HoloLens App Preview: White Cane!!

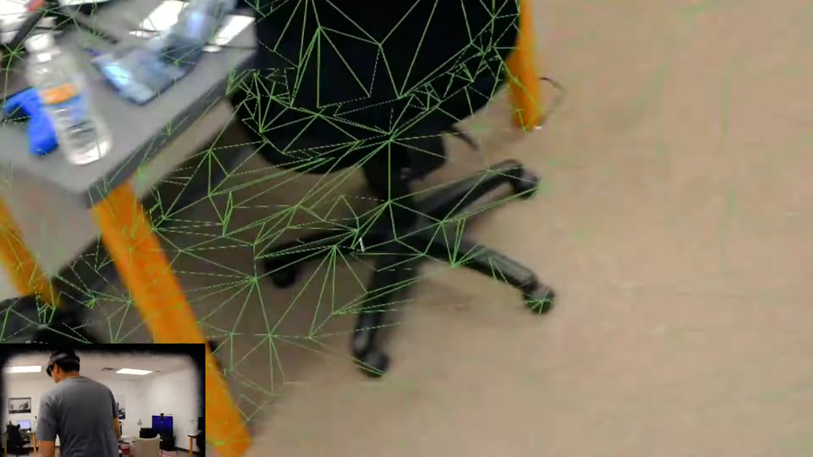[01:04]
So far it does pretty dang good.
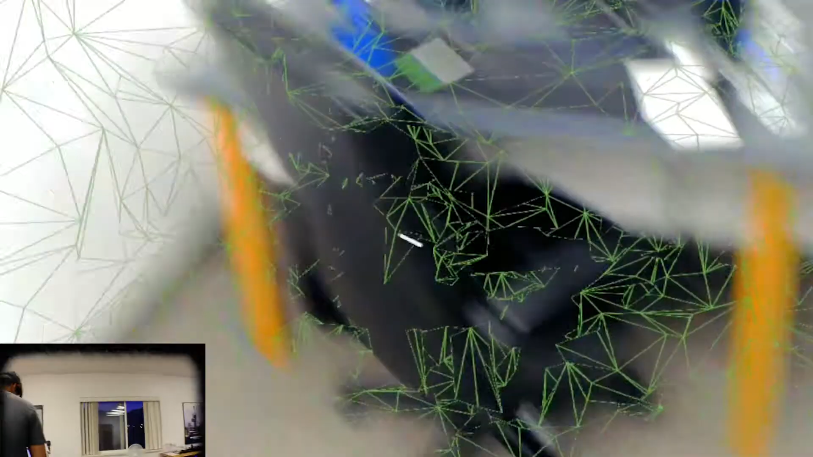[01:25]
whether or not you're going to die by wall to the face.
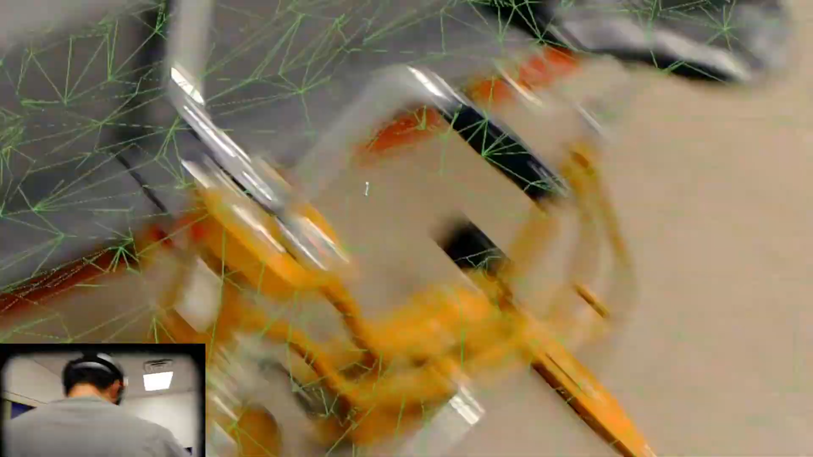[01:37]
It does pick up this bike.
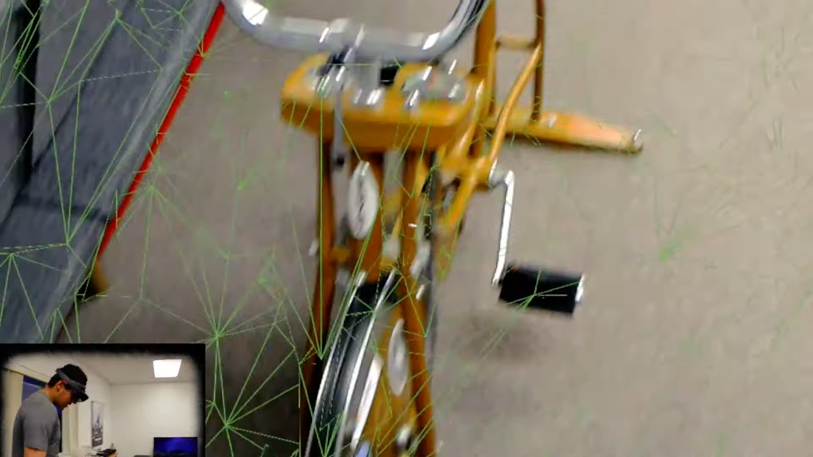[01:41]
Which is impressive, because games are like, remember like in fragments, it stuck the little boy like, poof, like right there. So it can kind of see that.
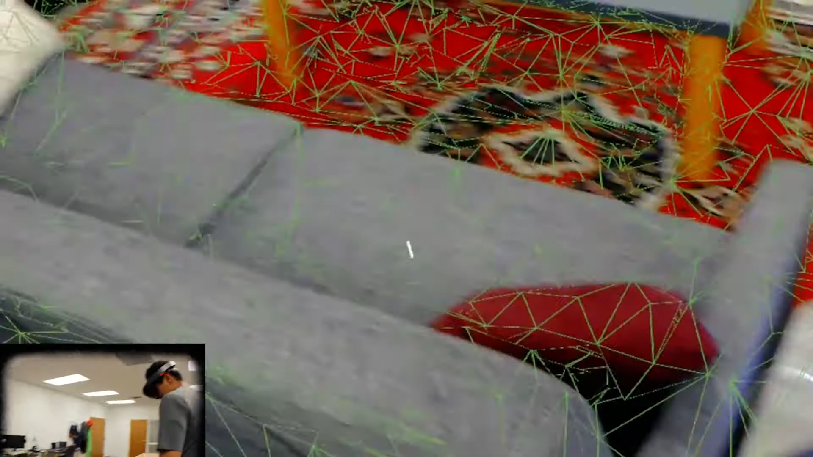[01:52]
It picks up the walls, the couches, and the furniture.
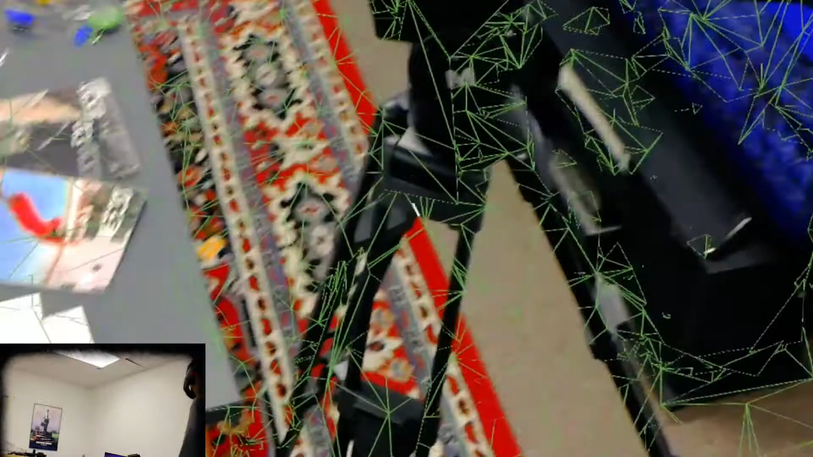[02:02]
HoloLens has a very hard time getting black objects.
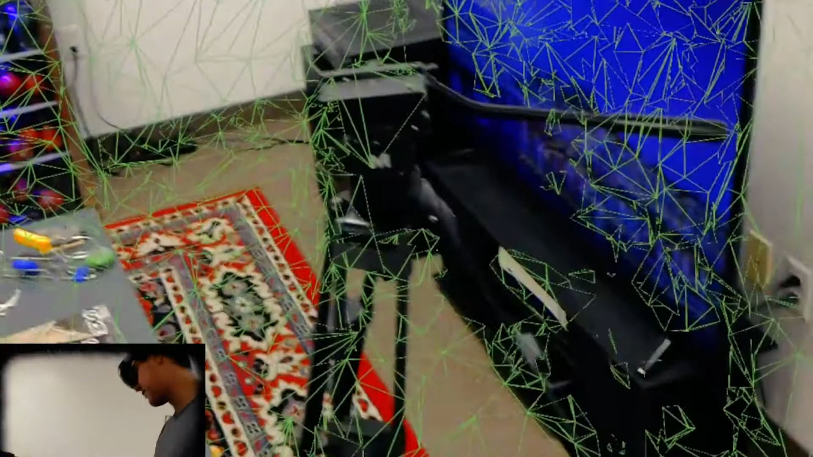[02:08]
Because like for example, like when we did HoloLens in darkness, like black is registered as nothing.
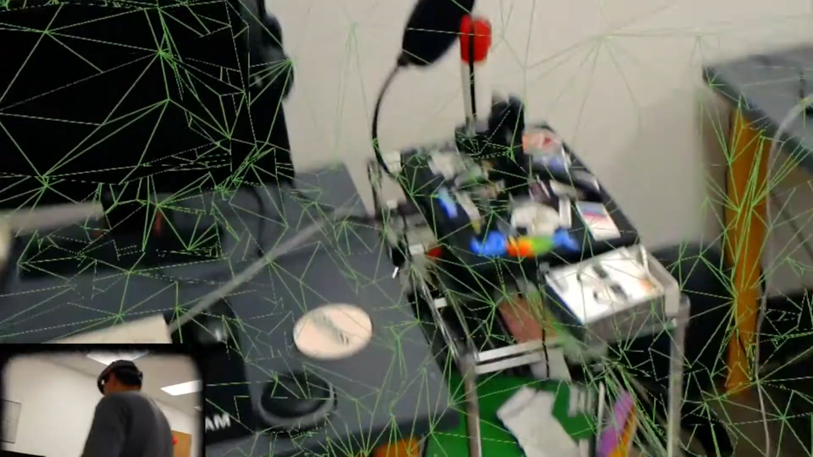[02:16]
So, unless it's in pretty dang good light, you're going to have a little bit more of a difficult time scanning black.
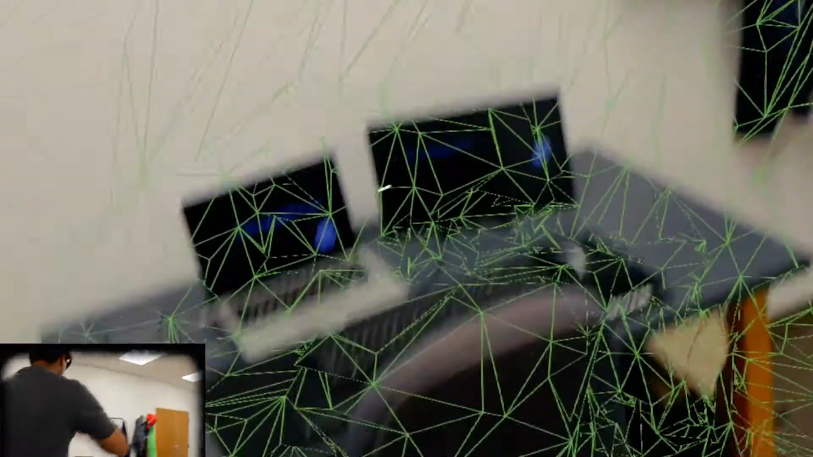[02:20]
But like in light like this, it shouldn't be too big of a deal.
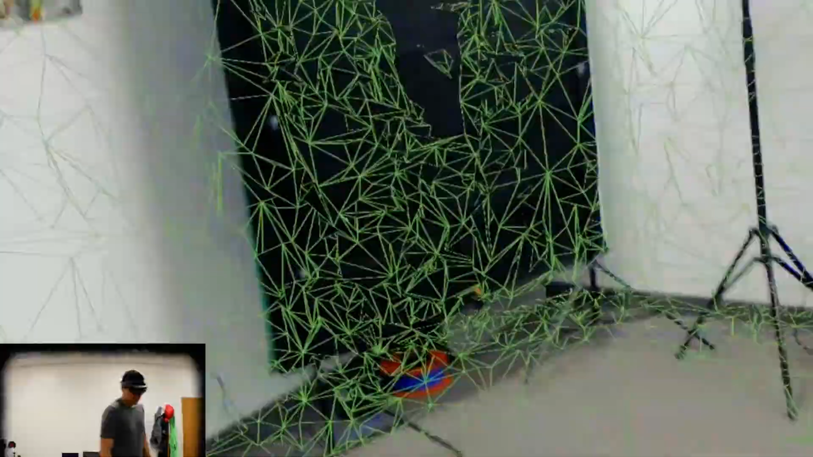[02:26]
It does a pretty good job.
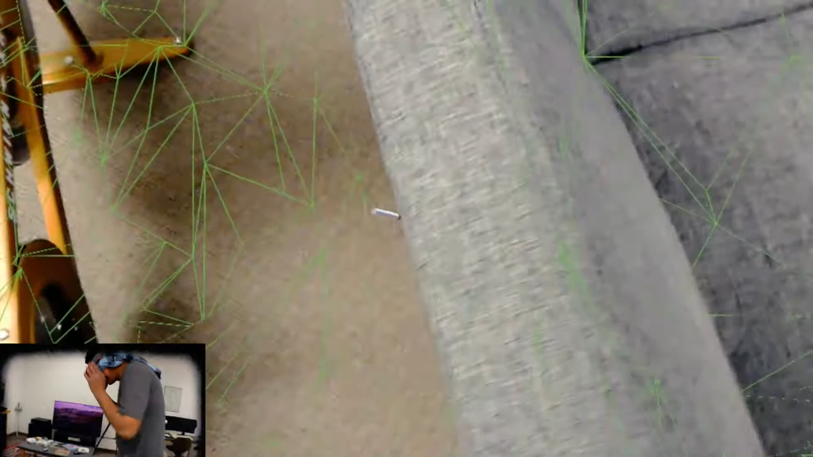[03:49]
Oh. Okay. There's something here. What is it?
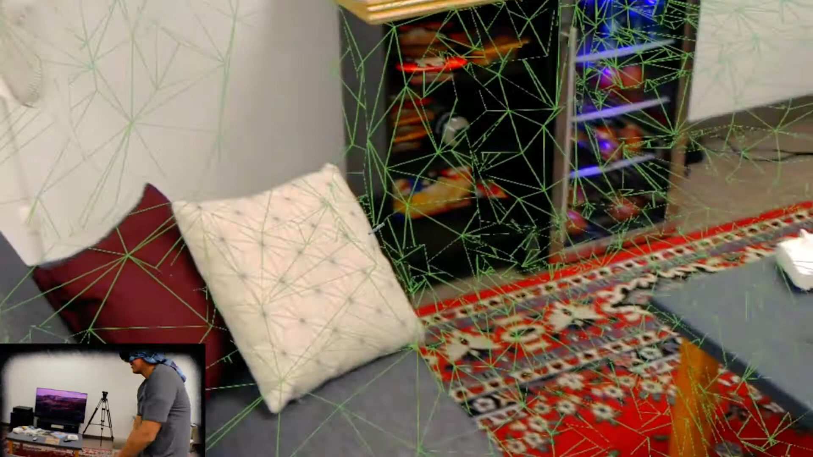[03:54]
Oh. Oh, it's the couch. Okay. I know where I'm at now.
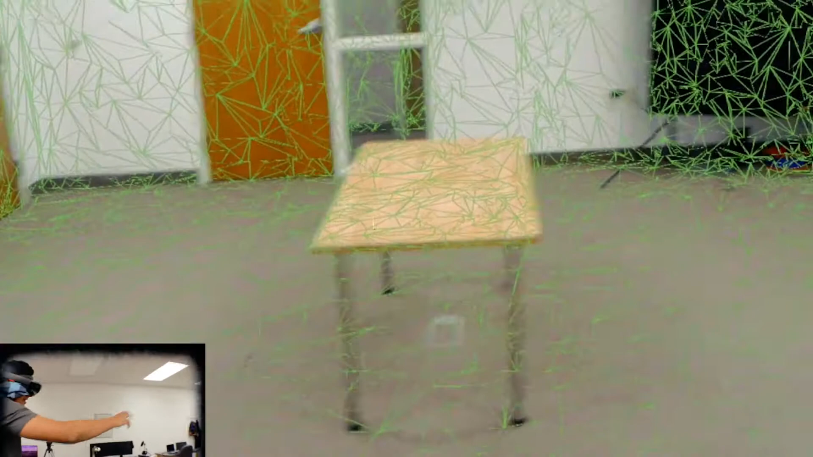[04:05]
Let's go outside. So, one thing that you're going to want to do is you're going to want to treat it like a cane.
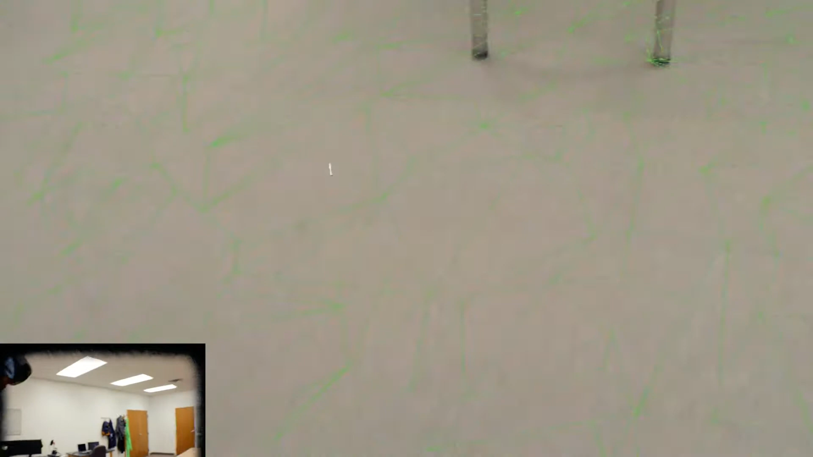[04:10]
They call it white cane for a reason. The little white marker, that's kind of the cane, right?
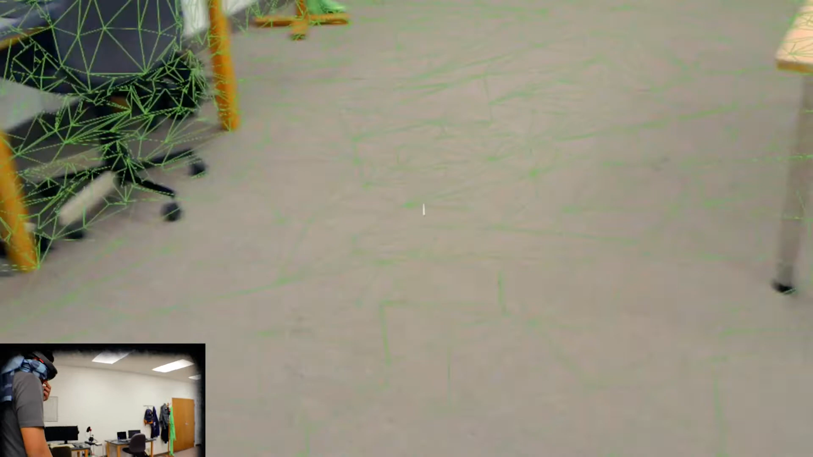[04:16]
So, as you're walking, you're not going to want to look straight ahead, you know?
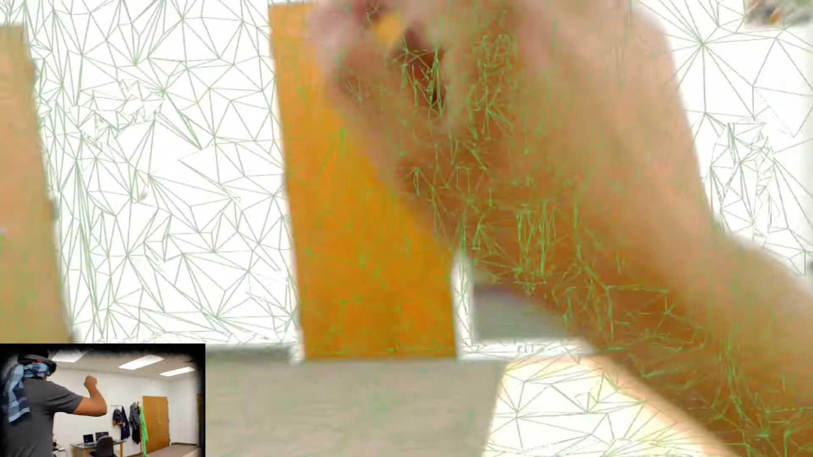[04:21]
Because yeah, there's going to be walls straight ahead,
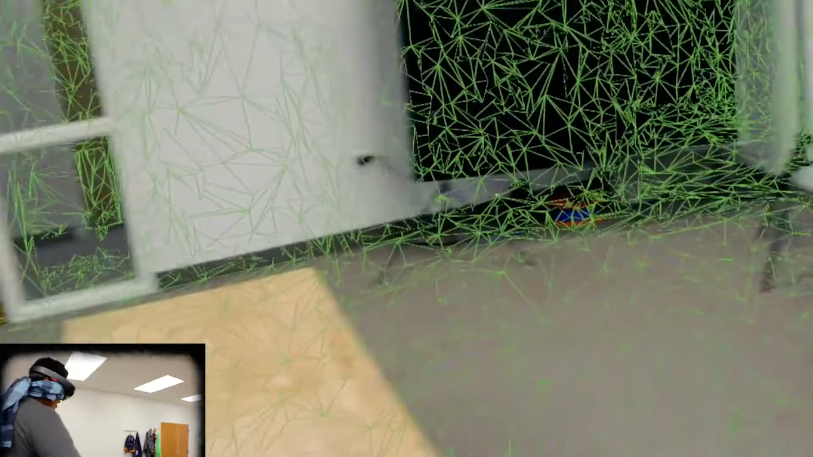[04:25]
but there's also tables and chairs that don't even go up to like waist height on me.
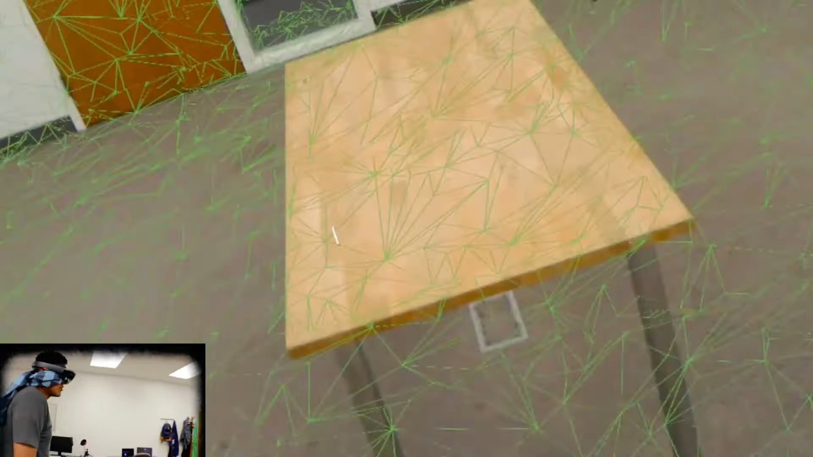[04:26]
So, I'm going to have to look down.
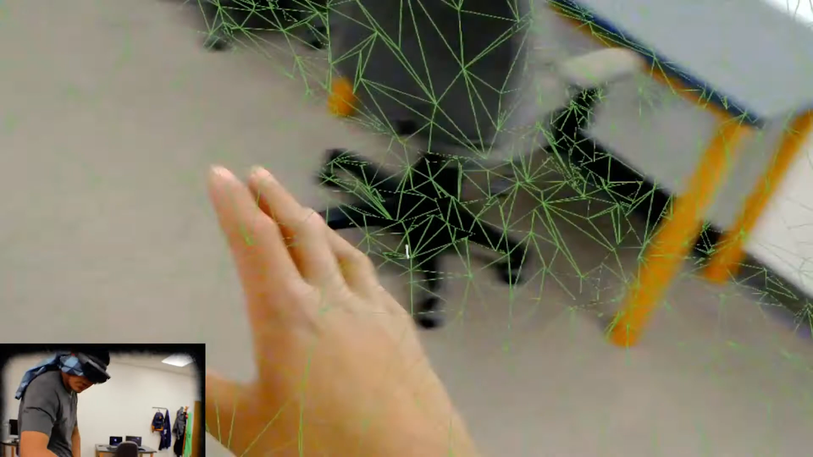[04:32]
And you're also going to want to like, as you're walking, kind of go from side to side.
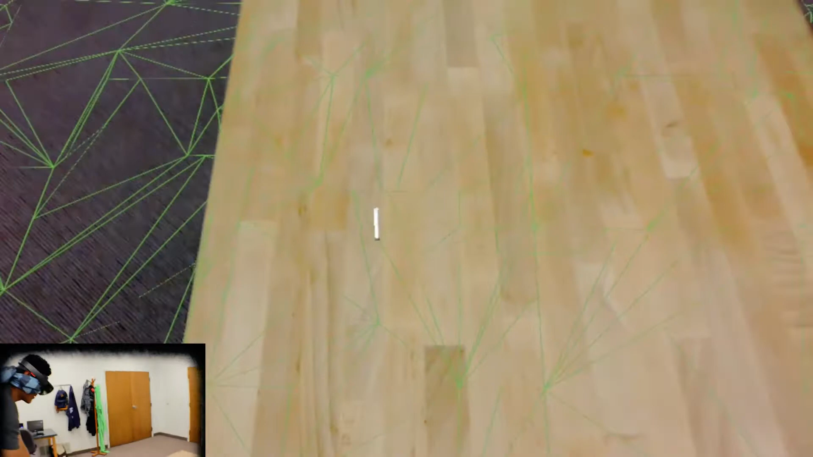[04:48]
It kind of didn't really pick this up, which terrifies me. Let's try this again.
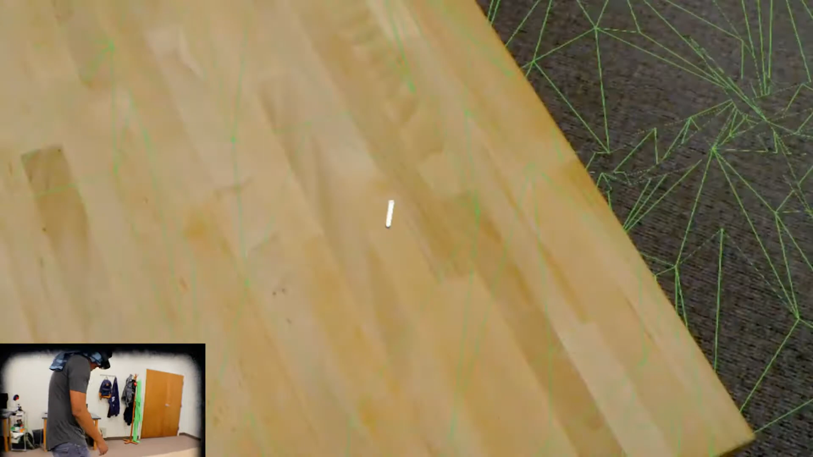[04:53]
Okay. Yeah, there it is. There it is. There it is. Where is it? Oh, yeah. It was close. Okay. Yeah, you can see that's pretty loud. You can also adjust the volume and make it as loud as you want it to be.
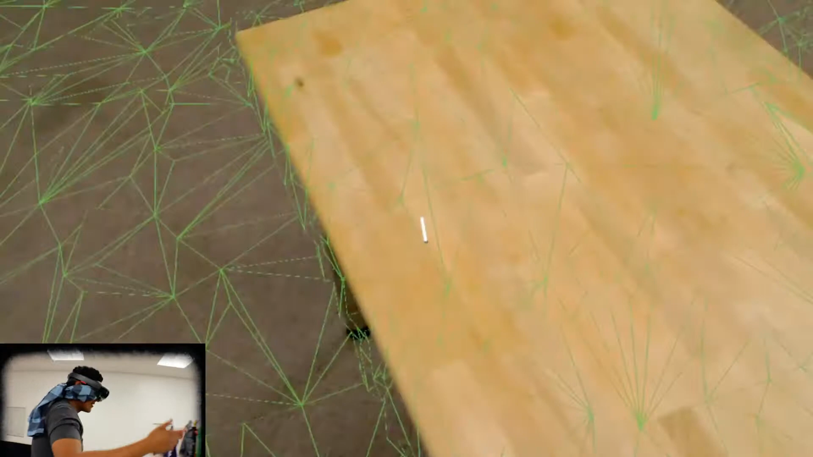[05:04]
Just know that that's going to mess up with.
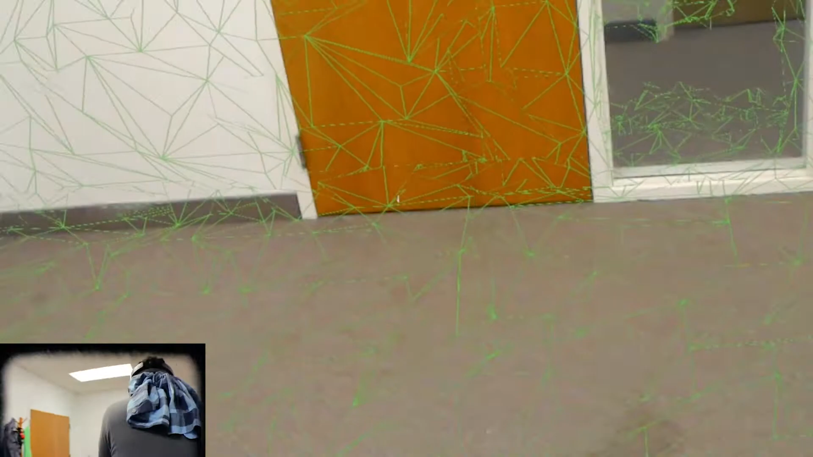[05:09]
If you're used to the volume, you're going to want to leave it alone.
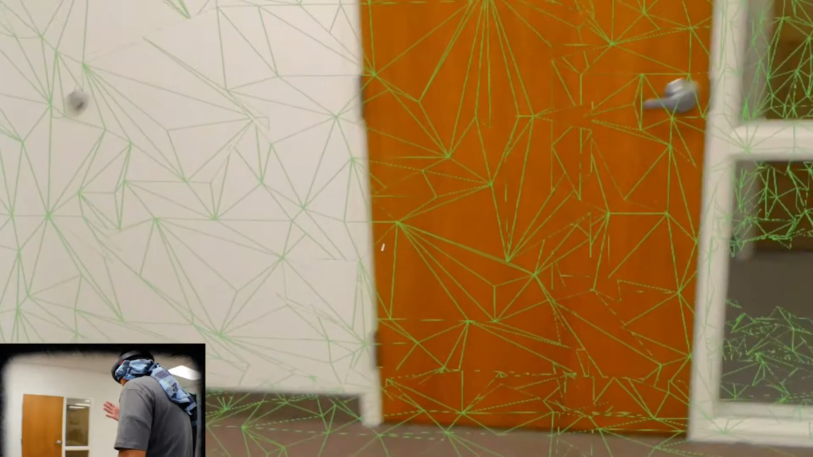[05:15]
Because that's going to, you know, obviously change. Okay, there's something big coming up.
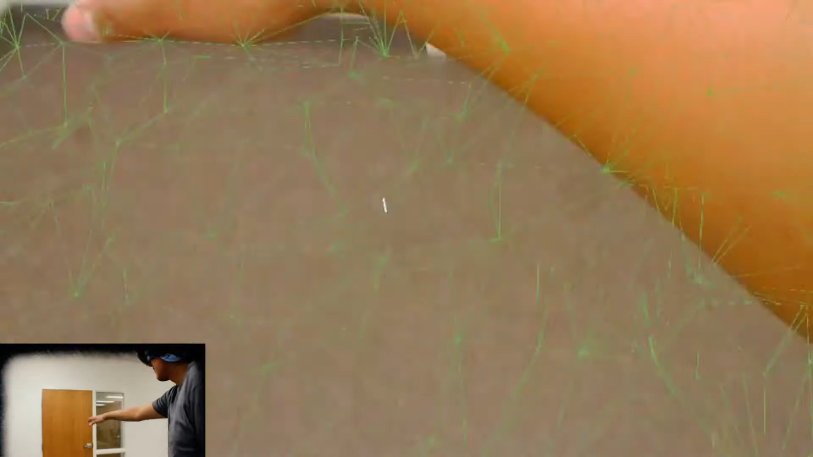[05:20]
Maybe. Ooh. There's something right here. Isn't there?
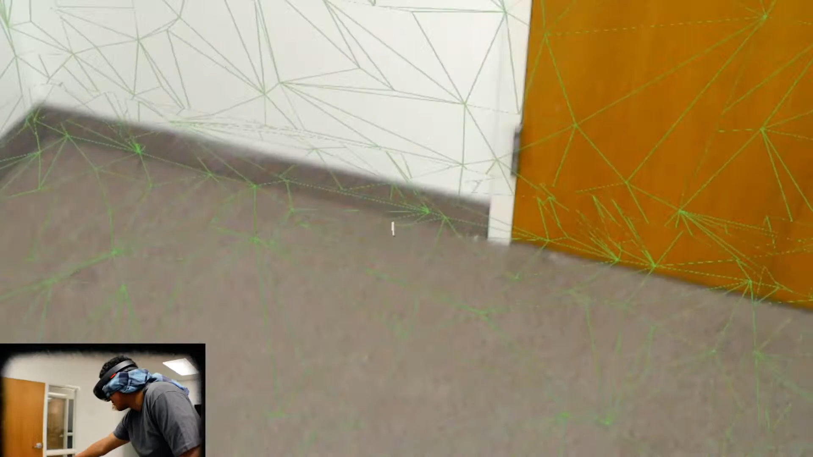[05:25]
Jeez, it's getting louder. It's getting louder. Okay, so there's nothing really over here. There's something over here. Oh, it's getting louder. It's getting way loud.